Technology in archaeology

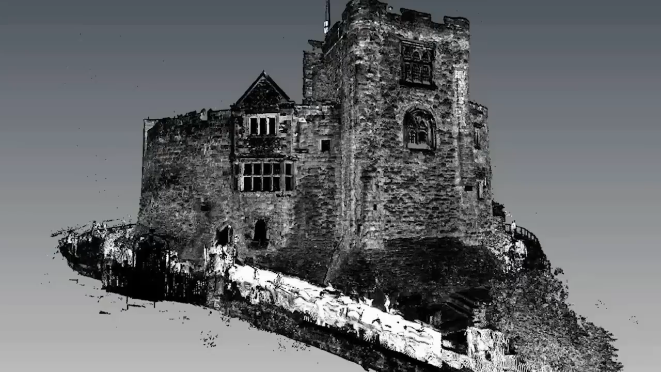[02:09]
This particular laser scan job was of a castle in the local area,
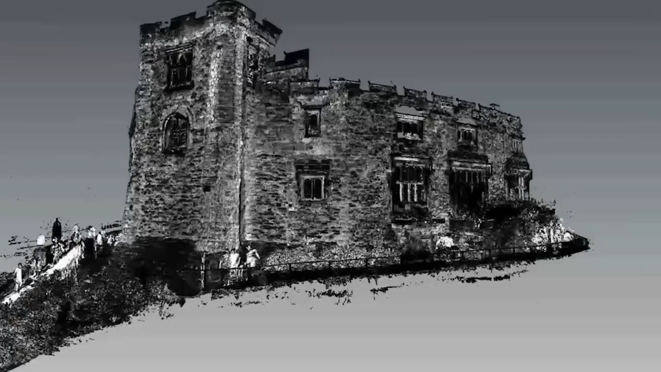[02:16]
and we were commissioned to provide a record of the castle before they do some works on it,
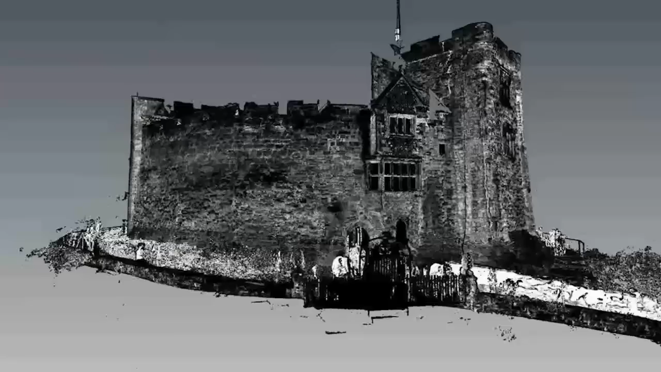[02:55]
and photogrammetry as well. But the laser scan allows us to very rapidly collect